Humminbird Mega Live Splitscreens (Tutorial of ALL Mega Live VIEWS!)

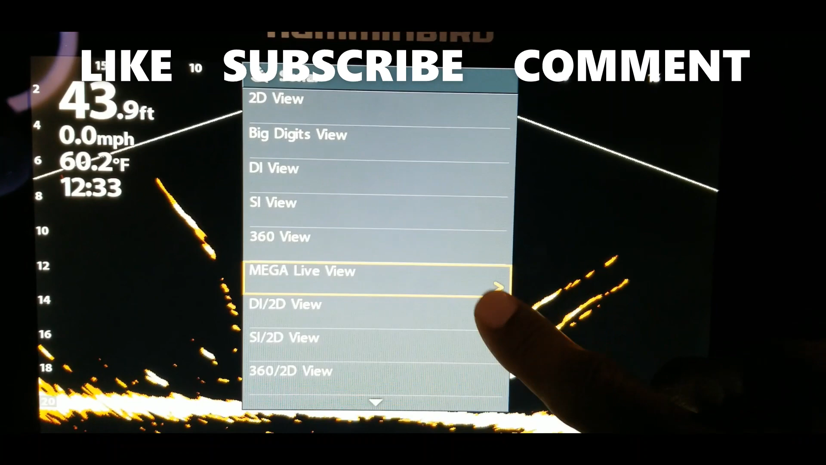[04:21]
On screen: depth 43.9 ft, water 60.2°F, speed 0.0 mph
uh the mega live view only all right so let's keep going down and see what other options we have in here
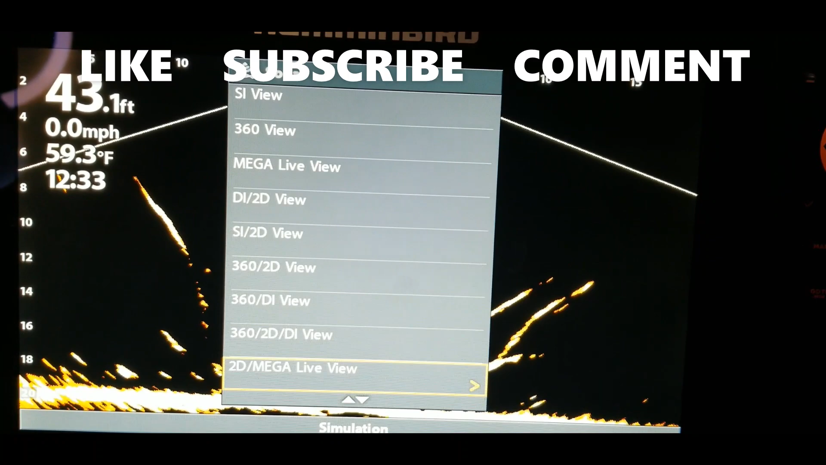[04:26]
On screen: depth 43.1 ft, water 59.3°F, speed 0.0 mph
all right there we go we got mega live and 2d so if we go over to the mega live option on that one
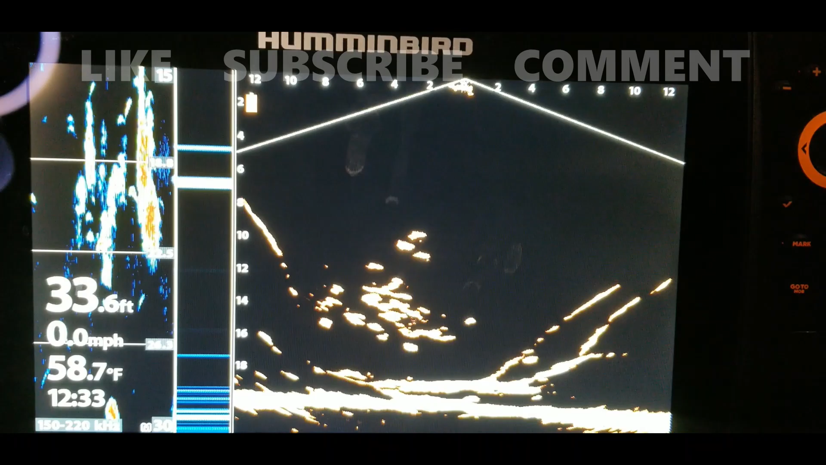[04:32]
On screen: depth 33.6 ft, water 58.7°F, speed 0.0 mph
then you see you have your 2d sonar and you
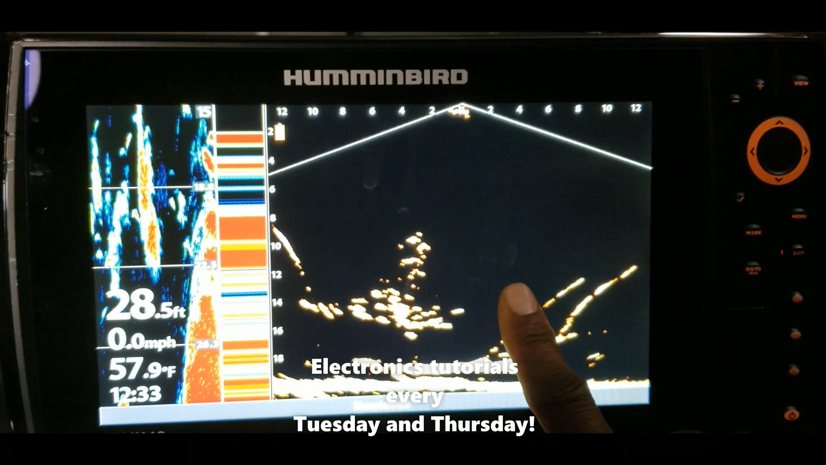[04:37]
On screen: depth 28.5 ft, water 57.9°F, speed 0.0 mph
also can see your mega live and on here just a a little bit of quick
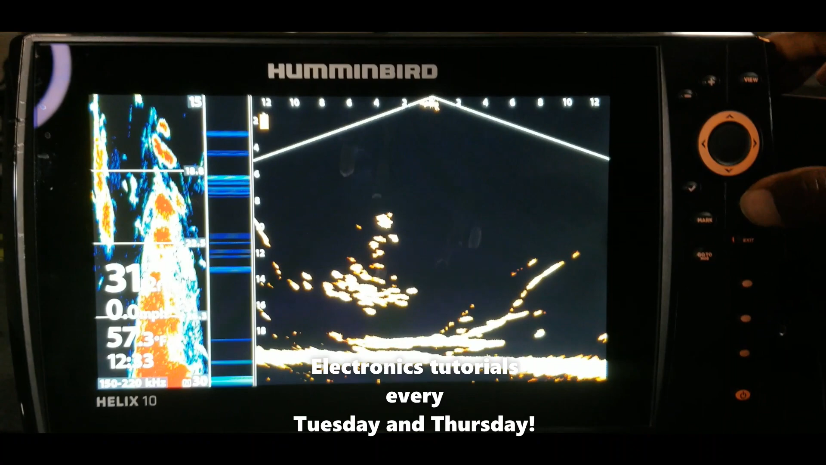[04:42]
information if you hit the menu key and let's see the options under
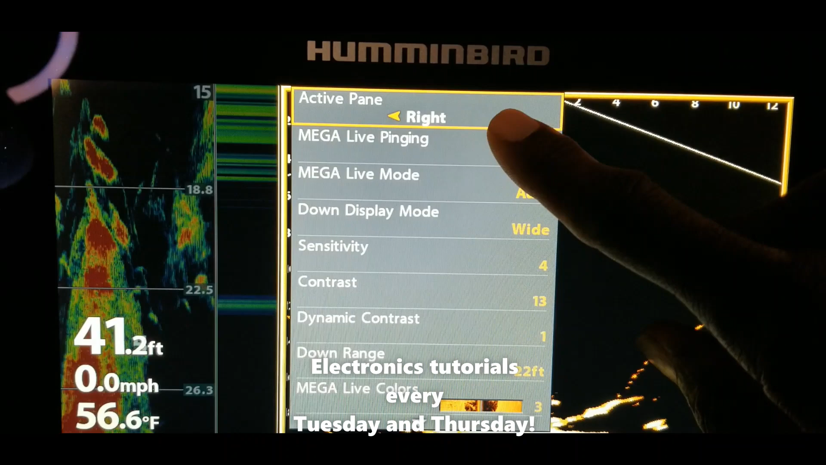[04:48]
On screen: depth 41.2 ft, water 56.6°F, speed 0.0 mph
here will allow you to go to the left or right screen so this will pretty much be the same on all of the
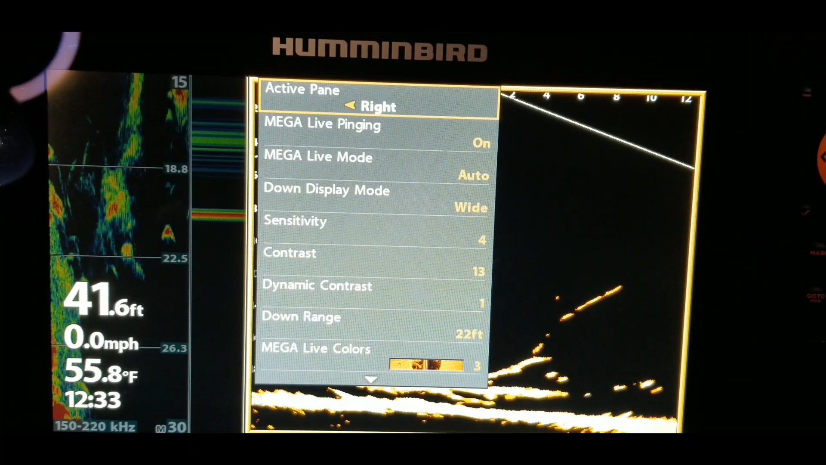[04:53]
On screen: depth 41.6 ft, water 55.8°F, speed 0.0 mph
other screens so we won't need to go through each option on those but um you can turn
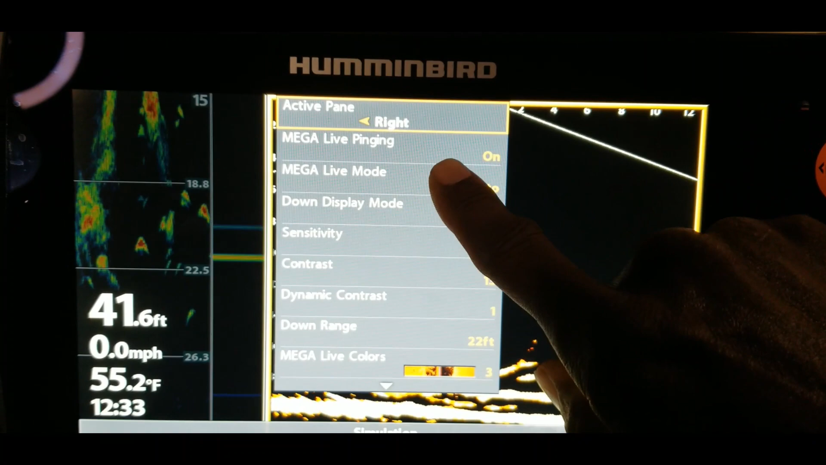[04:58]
On screen: depth 41.6 ft, water 55.2°F, speed 0.0 mph
the mega live on and off and what i was looking for was to see if there is a way to
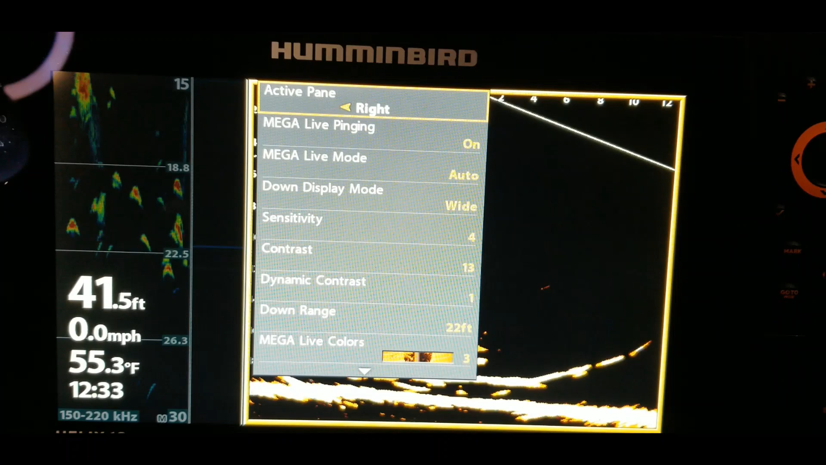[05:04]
On screen: depth 41.5 ft, water 55.3°F, speed 0.0 mph
determine how much um space so to change this split screen maybe
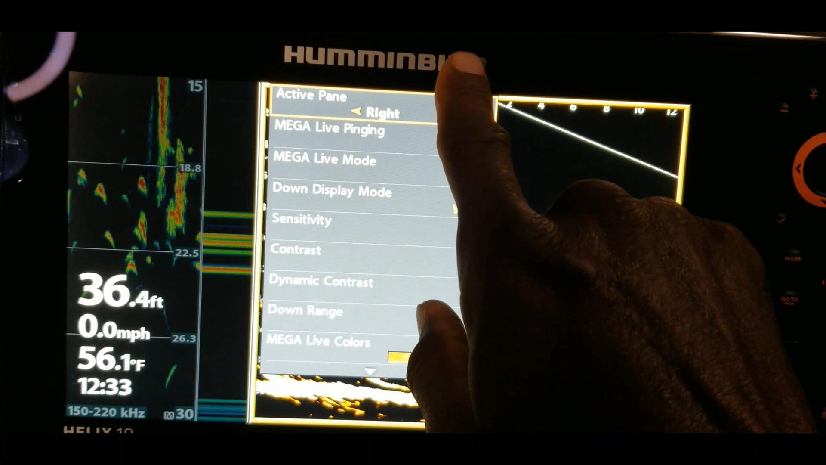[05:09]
On screen: depth 36.4 ft, water 56.1°F, speed 0.0 mph
you want it to have more of your sonar on there but let's see active
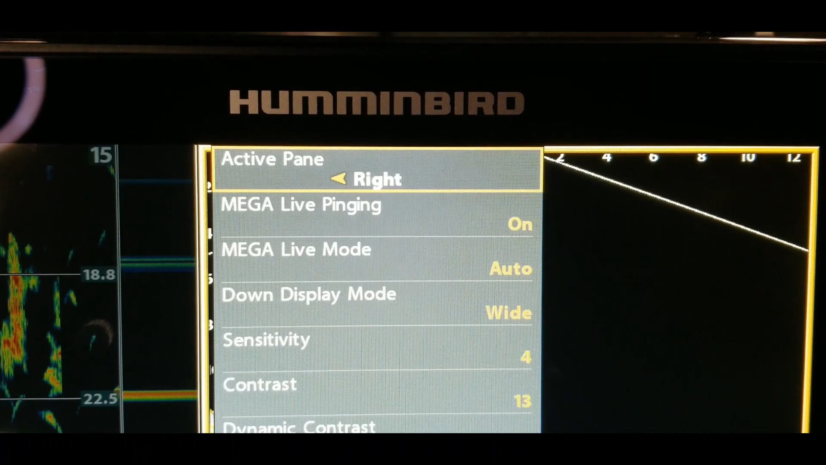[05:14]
and i do not see that option on here right now so maybe
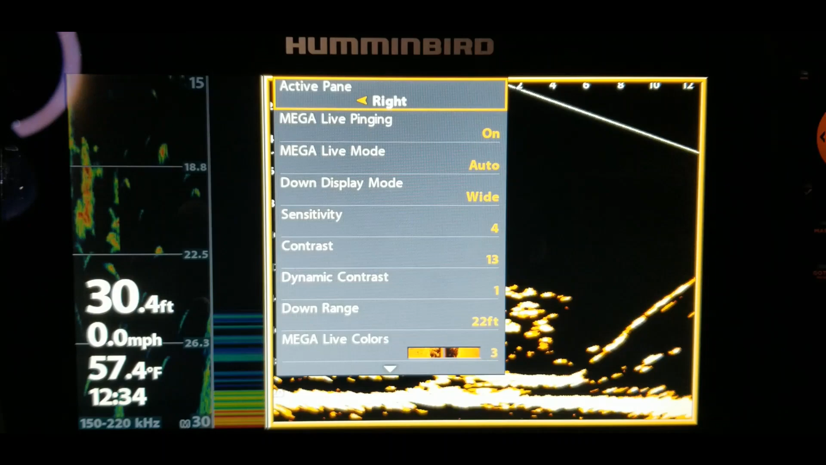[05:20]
On screen: depth 30.4 ft, water 57.4°F, speed 0.0 mph
that is not an option but we'll check one more screen after this and see if maybe that is an option on
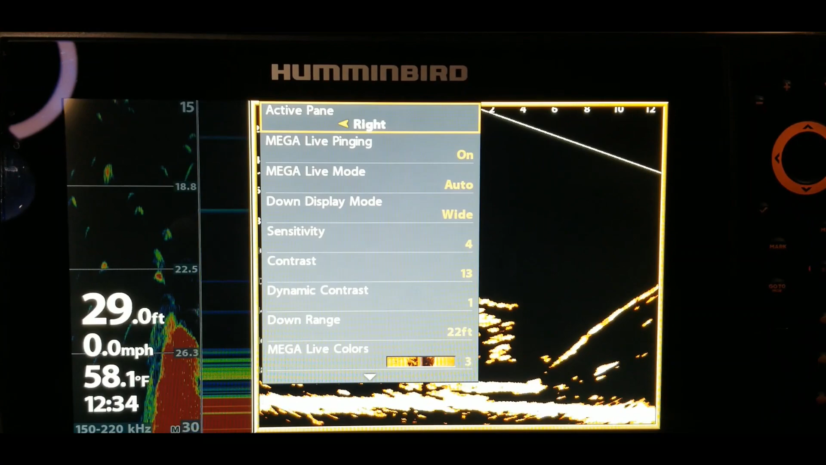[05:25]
On screen: depth 29.0 ft, water 58.1°F, speed 0.0 mph
there but let's go back and exit out of there go back and hold in this view key
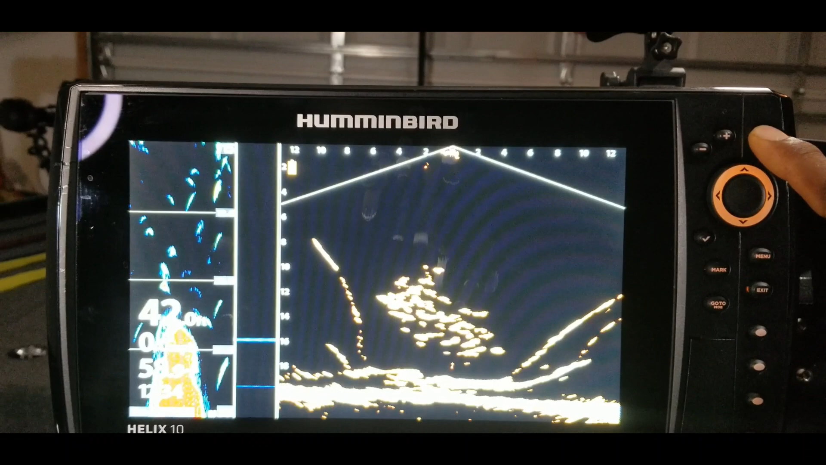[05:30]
again that was 2d and sonar so now we will go down
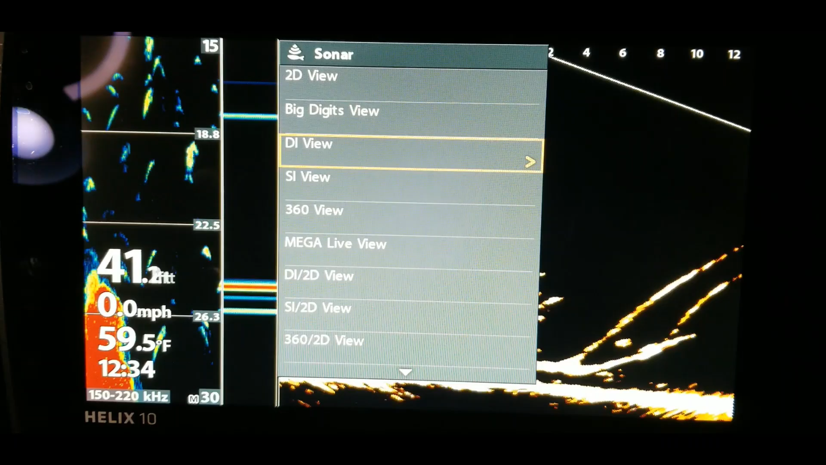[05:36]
On screen: water 59.5°F, speed 0.0 mph
and let's see 2d sonar right there there's di and mega live
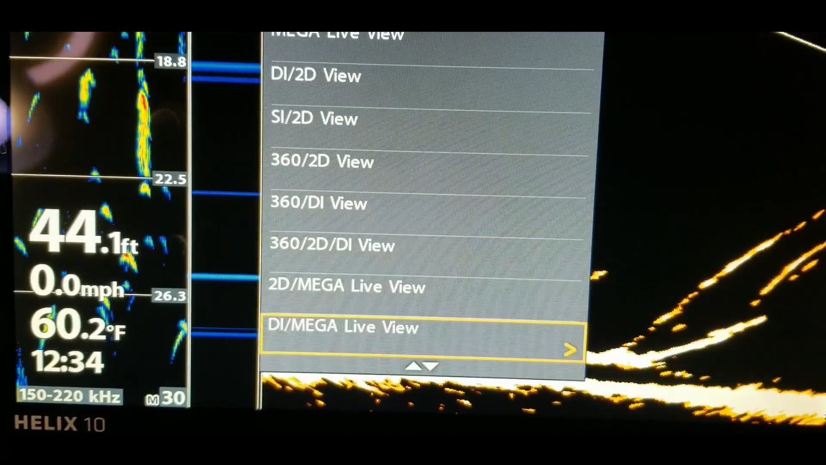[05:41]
On screen: depth 44.1 ft, water 60.2°F, speed 0.0 mph
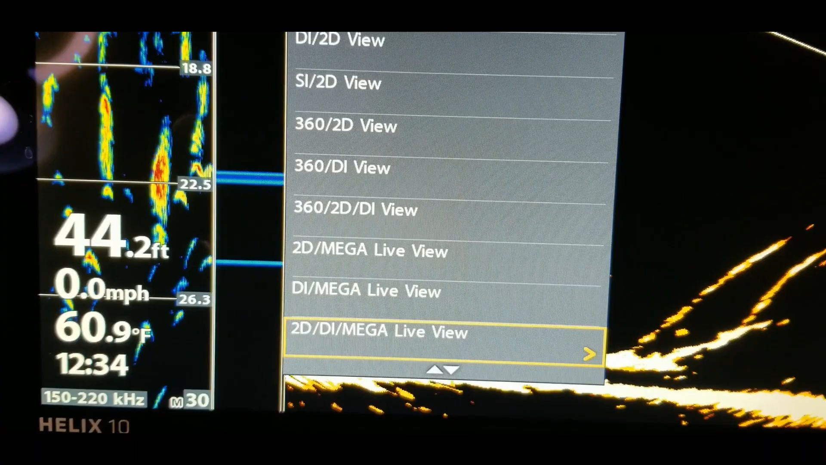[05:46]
On screen: depth 44.2 ft, water 60.9°F, speed 0.0 mph
then we have mega live di and 2d so that's a pretty interesting one right there let's take a look at
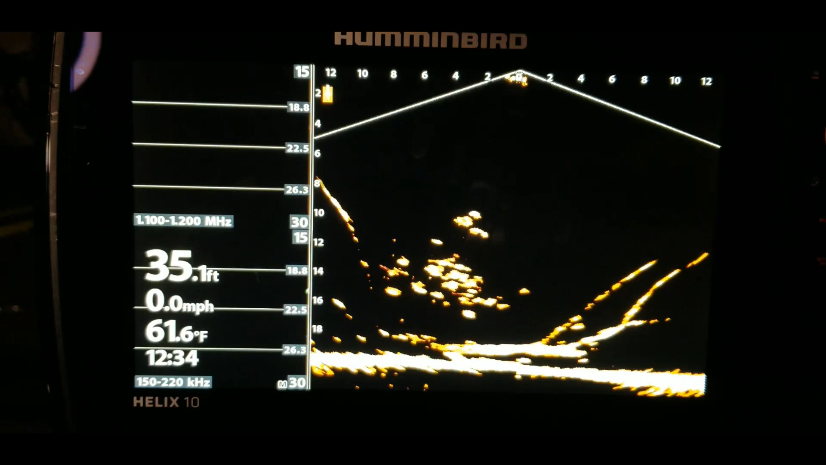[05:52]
On screen: depth 35.1 ft, water 61.6°F, speed 0.0 mph
that so there we go so we have the mega live on the screen we have our sonar which
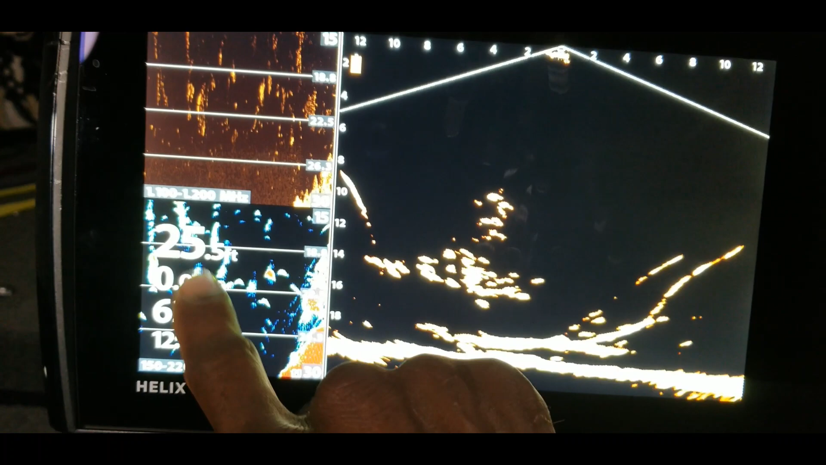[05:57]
is 2d and we have the di our down imaging so that is the split screen that will show